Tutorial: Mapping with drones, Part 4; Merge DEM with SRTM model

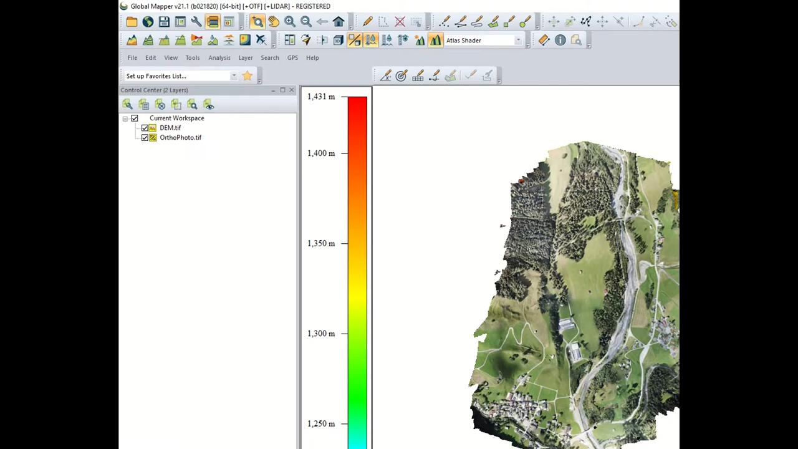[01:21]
Be aware that with the LiDAR points you can as well in GlobalMapper produce a digital elevation model or a digital terrain model. Here we have displayed our imagery of rather good resolution as well we have displayed our digital elevation model.
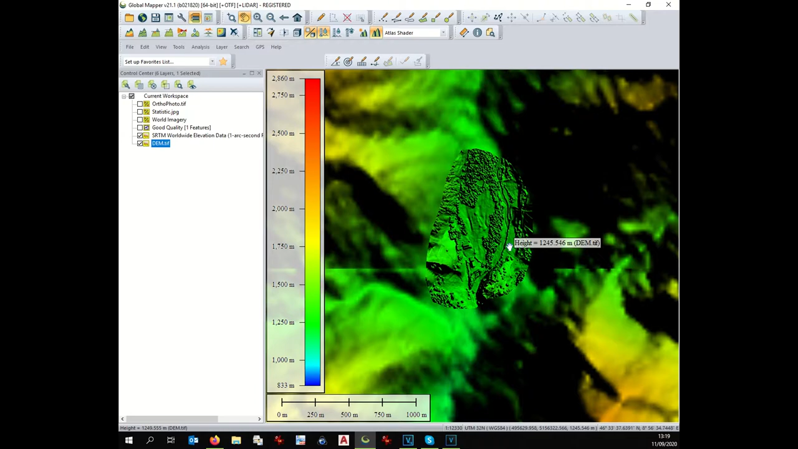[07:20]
the quality of the two models but you can see how precise the elevation model done by the drone it is compared compared to the elevation model of the internet but now i would like to show you something interesting if we take the profile from here to here we see a big step we have our drone model the red line and the free
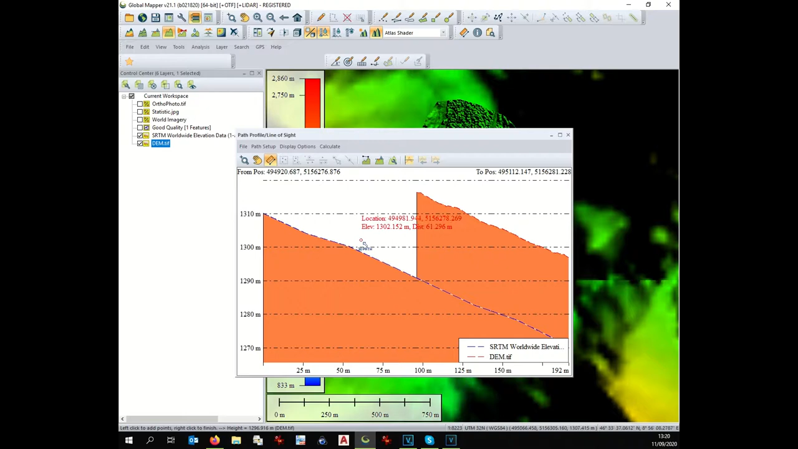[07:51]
digital elevation model the blue line and in between we have almost 25 meters a big difference let's take this point
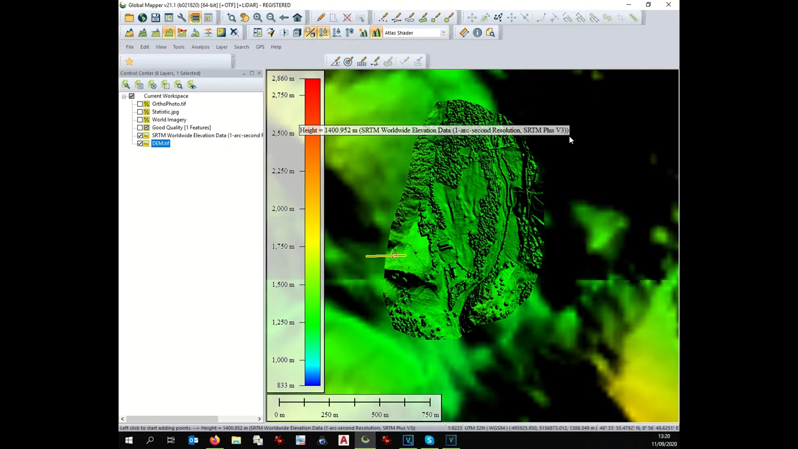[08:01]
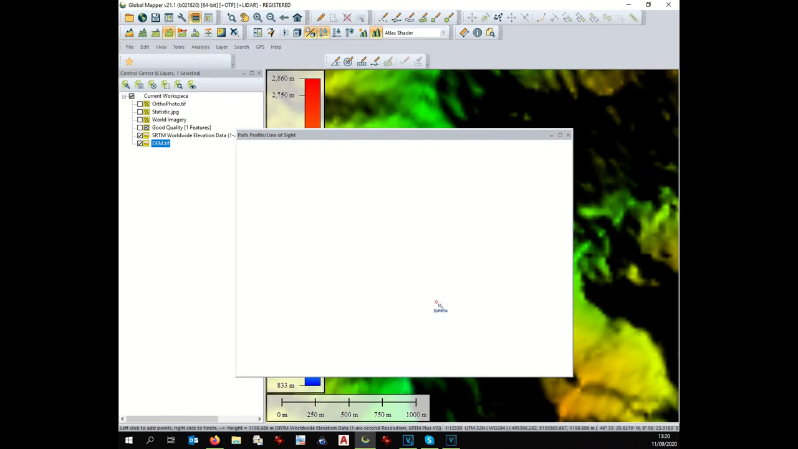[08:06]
same here we have blue line srtm
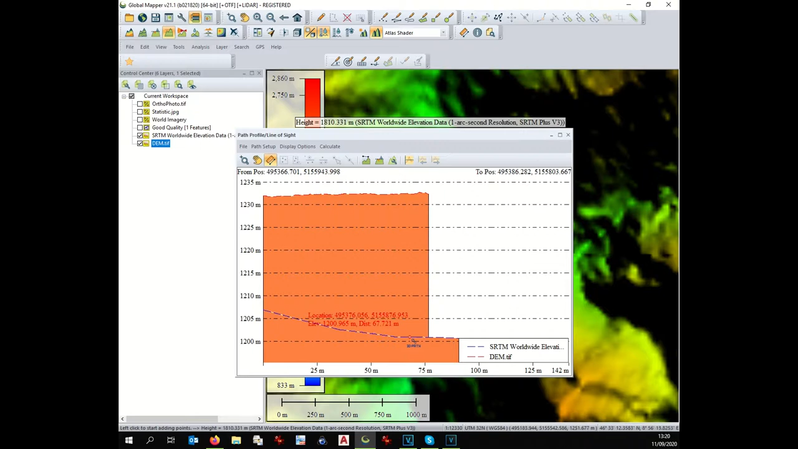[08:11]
almost 25 meter difference what does it mean it means that the absolute elevation of our model is much higher around 25 meter higher than the digital elevation model of the internet why that this happens because the absolute
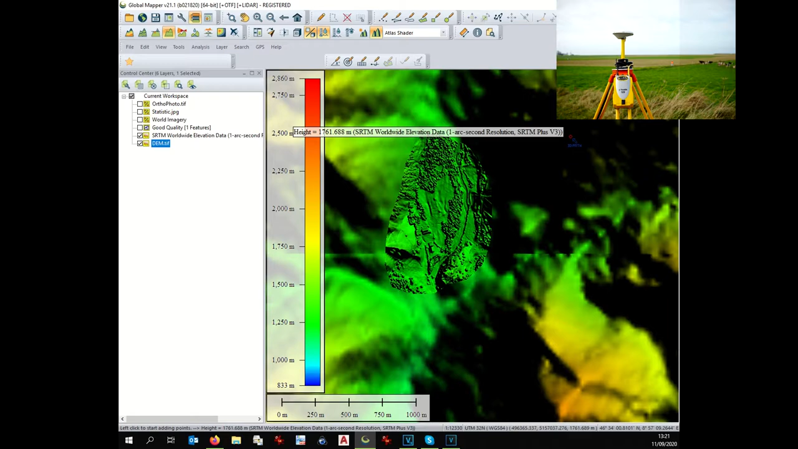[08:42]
elevation of the drone is not very precise and as far as i know there is no mean to calibrate this elevation unless you use ground point if you use ground point you increase the quality of the elevation of your model but we have to eliminate this big discrepancies in the elevation there
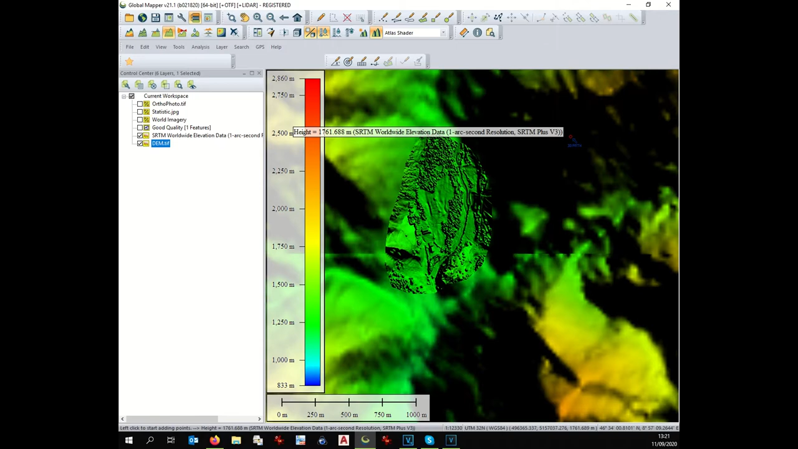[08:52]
is an easy way to do that you have to insert four reference point and we insert them not on a forest on the top of the forest but we insert them
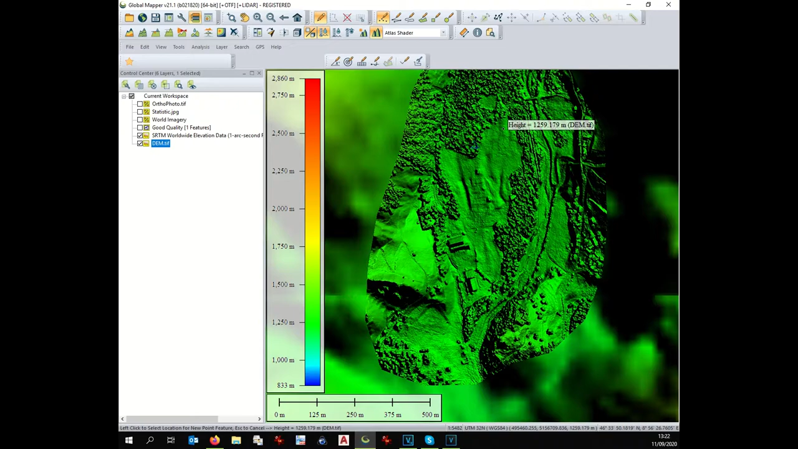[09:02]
on the terrain one could be here one new layer of course point two point layer one point here we could put one point here
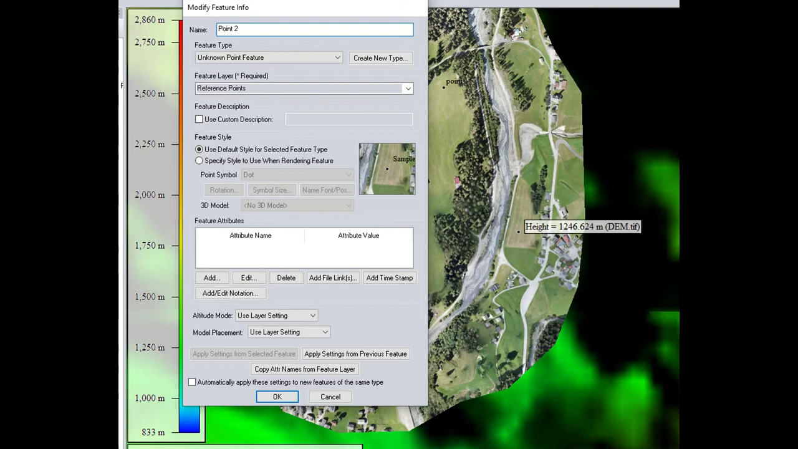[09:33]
point two same layer we could put one point here
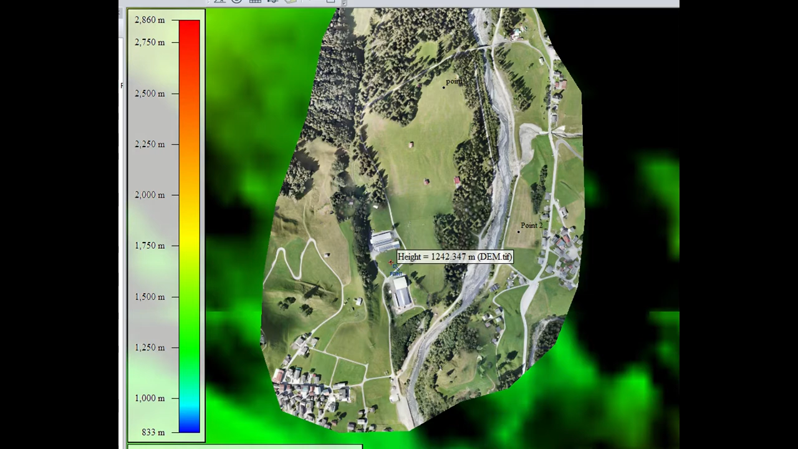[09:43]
point three three okay now we have to give to those
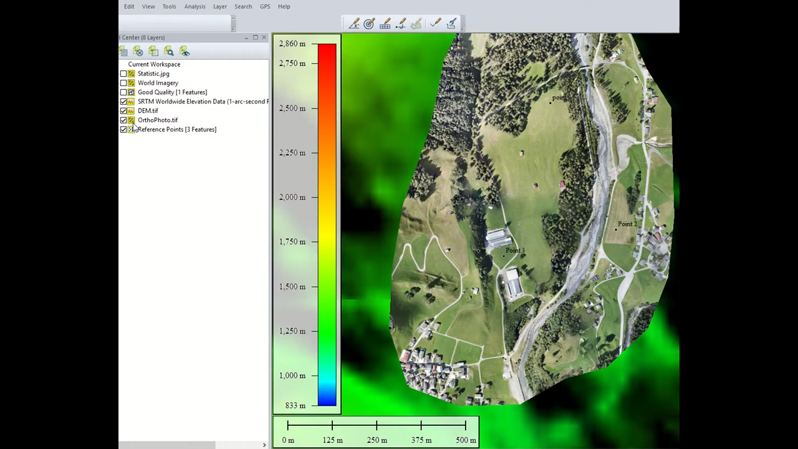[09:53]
three points the elevation based on our
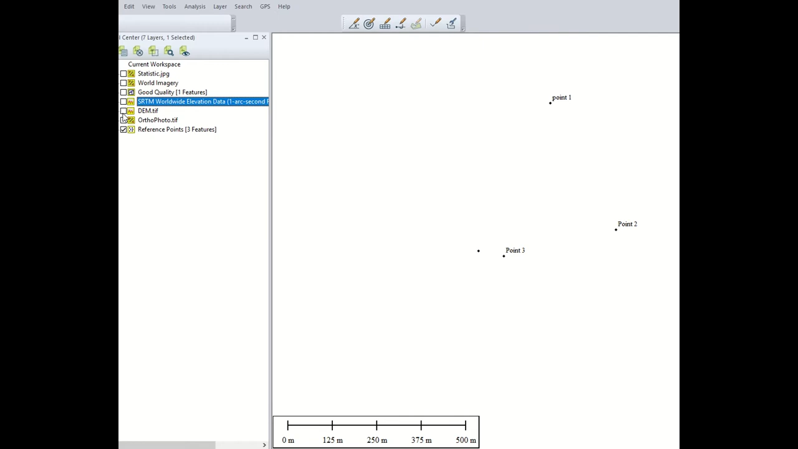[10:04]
digital elevation model how we proceed we select the three points
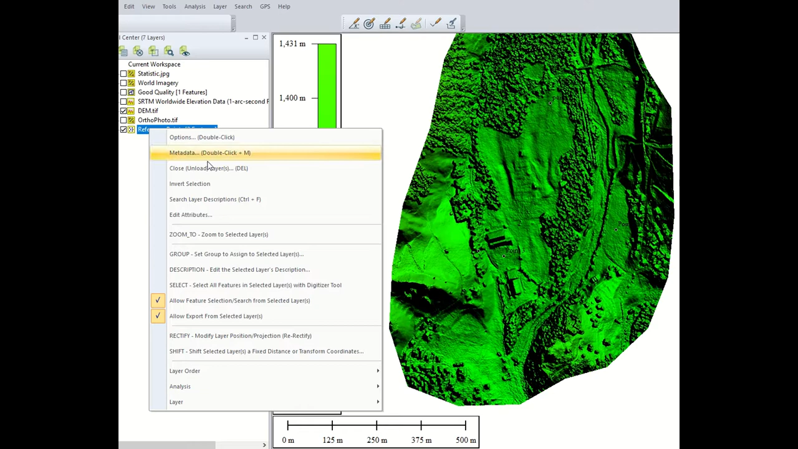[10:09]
we right click on it align measurement apply elevation to selected features okay now these three points receive the elevation we open excel file
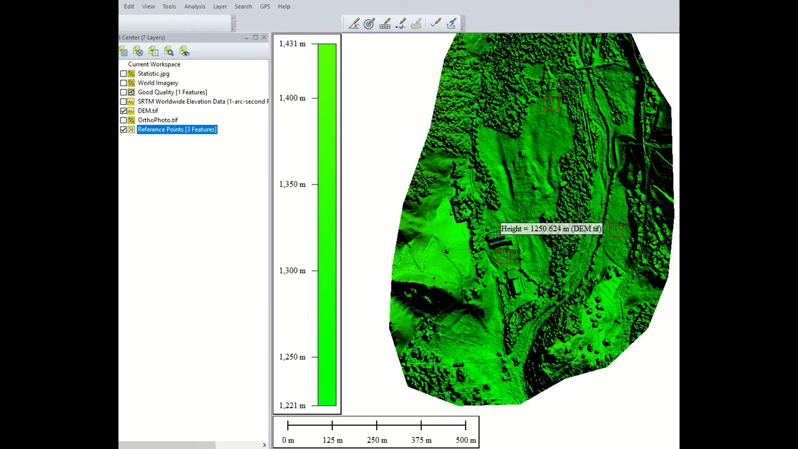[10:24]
and we add here the elevation of each single point starting